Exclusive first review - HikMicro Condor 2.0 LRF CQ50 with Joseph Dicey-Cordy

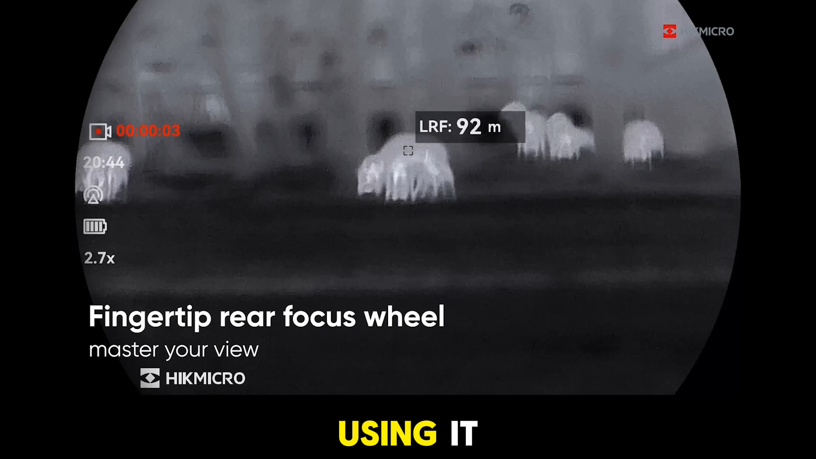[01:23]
you can very easily find that really, really clear, good image. And I like it so far from what I've seen anyway.
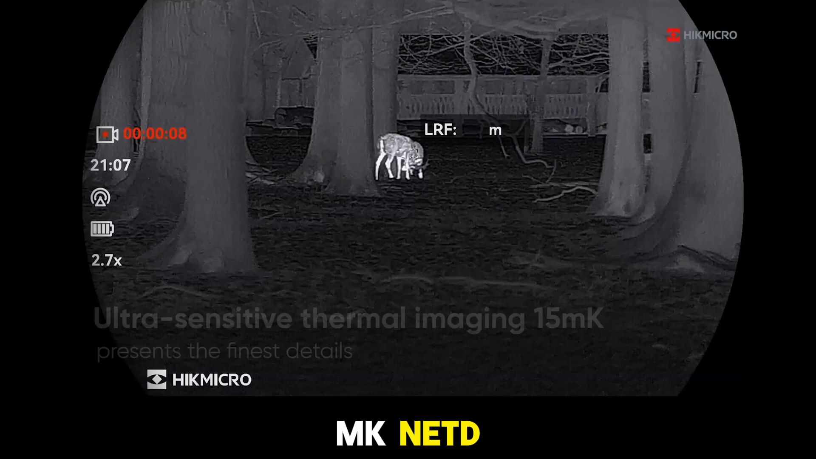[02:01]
It's sub 15 millikelvin net D and it has a detection range on the CQ50L at least anyway of 2600 meters.
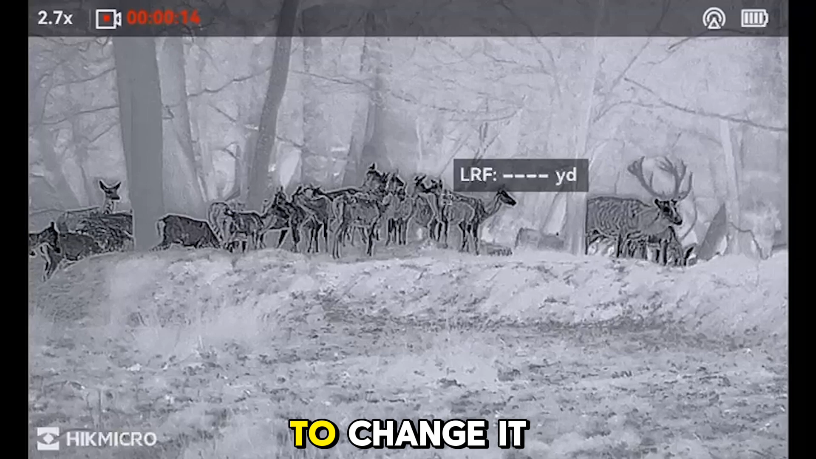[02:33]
square image or have a round image, which I think is quite nice.
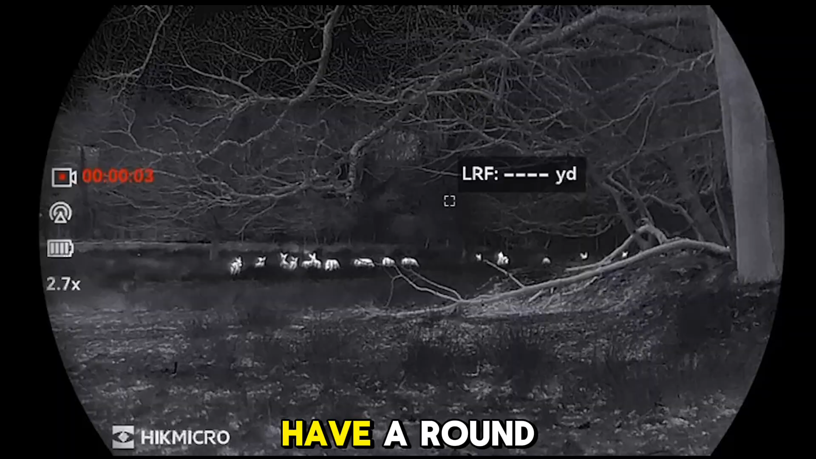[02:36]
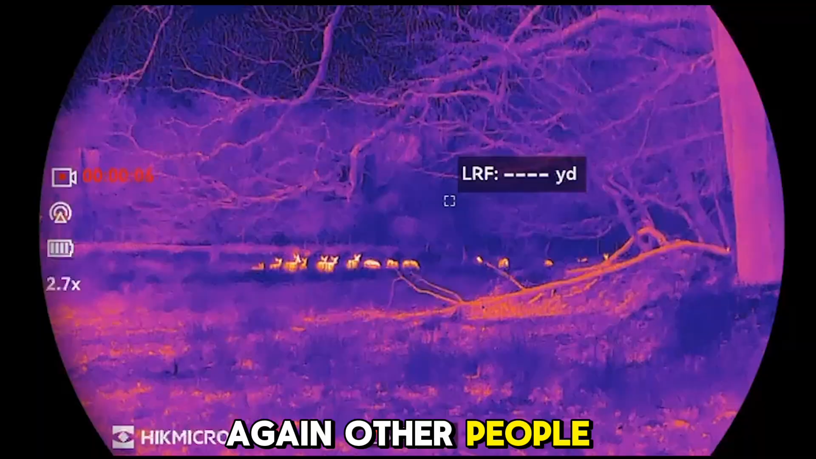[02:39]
Again, other people will have different preferences. So it's nice to have the option to change it up and have a look for yourself.
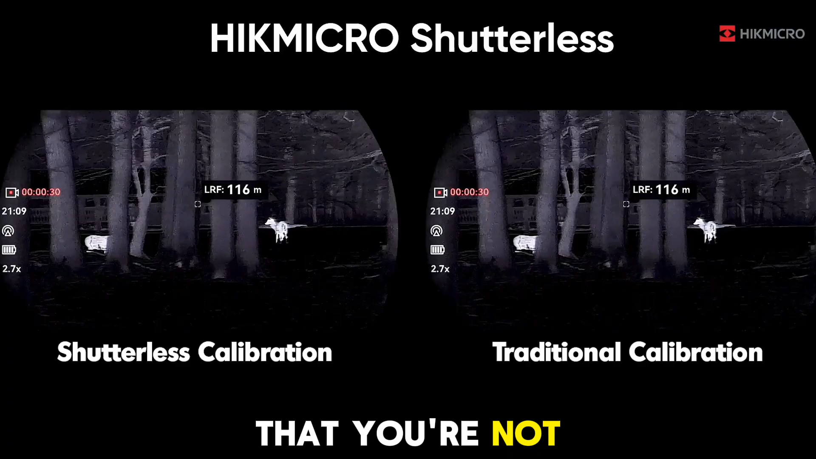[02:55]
So that's meaning that you're not getting any of that freeze frame, which you might have got in some of the older devices you've used.
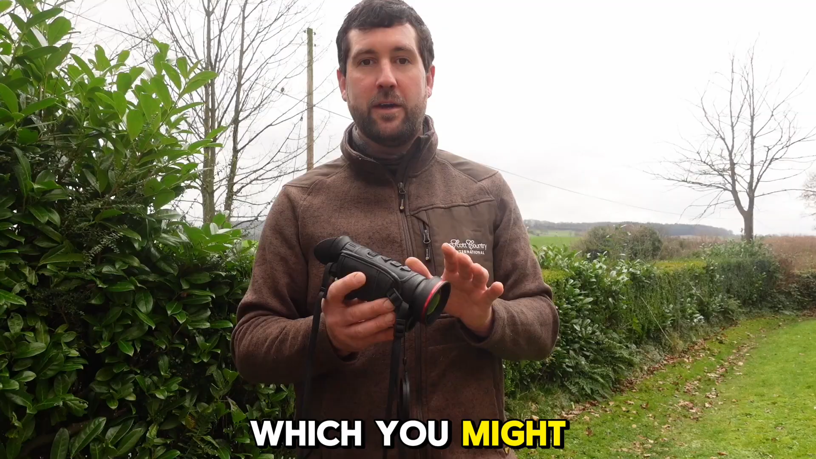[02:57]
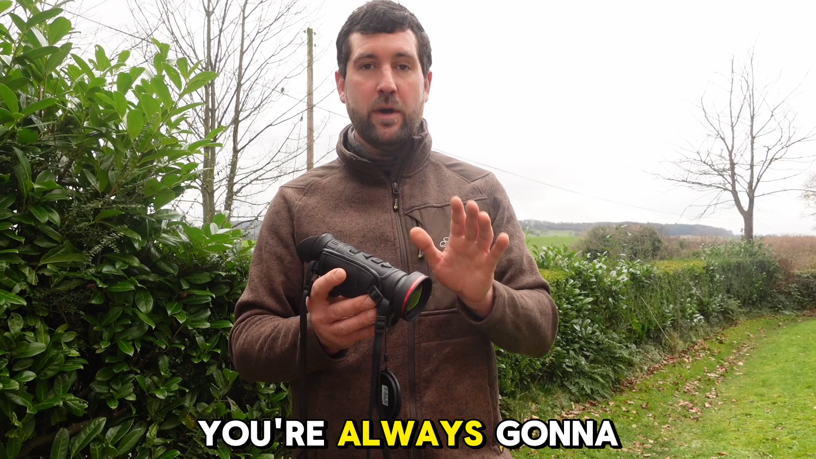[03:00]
So you're always going to get super clear clarity without any interference, which is ideal.
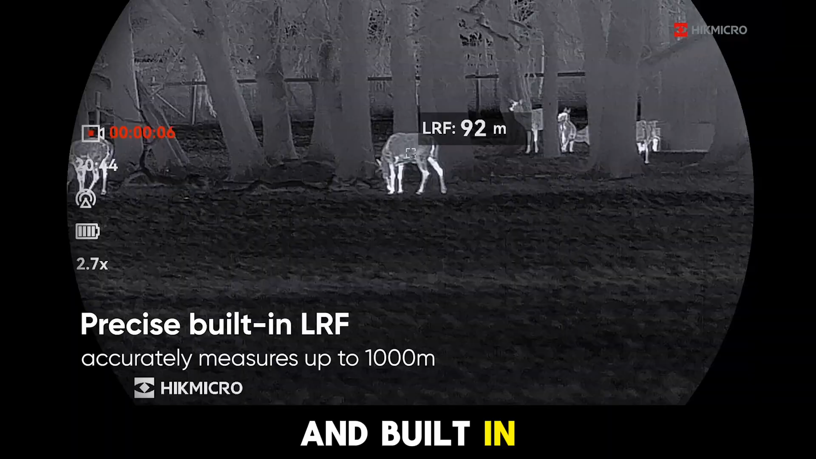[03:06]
Built-in laser rangefinder, 1000 meters. So again, that's going to be very accurate and 1000 meters is obviously improved in the 600s and whatever it was that we were using previously.
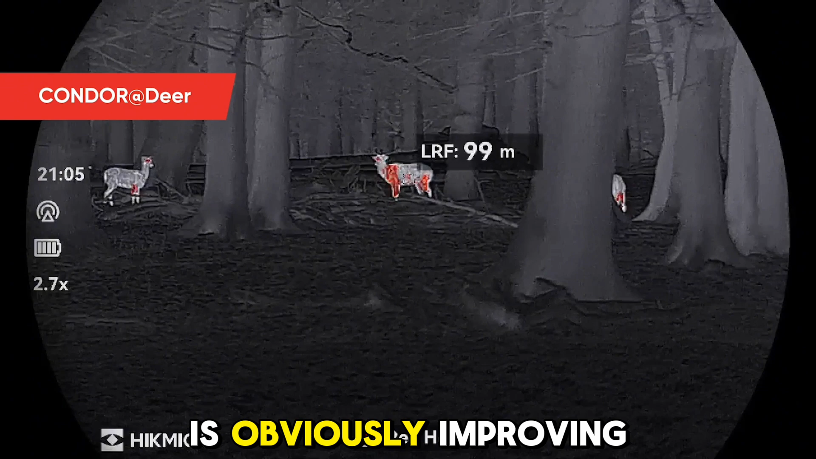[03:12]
We said about the focus wheel already and it's got what you would have had in the other previous models with the Image Pro
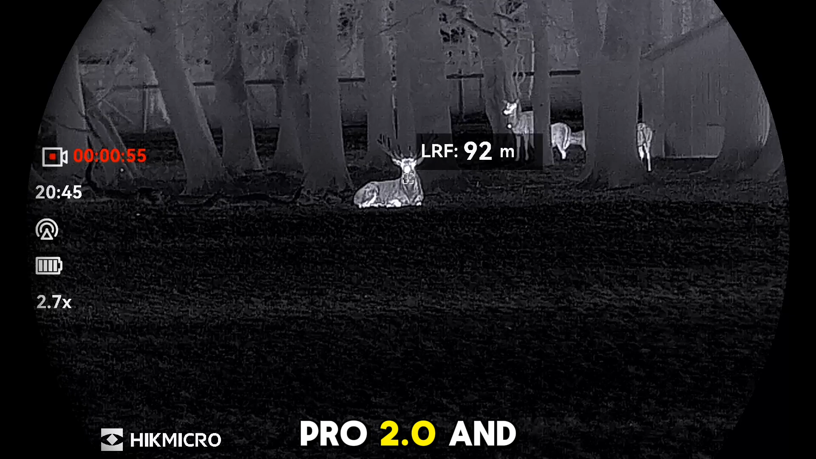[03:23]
2.0 and the Zoom Pro 2.0 as well. Again, super clear, you can arrange out, you're going to be able to find the animal, you're going to be able to zoom in without any loss of clarity and you're going to get a good image.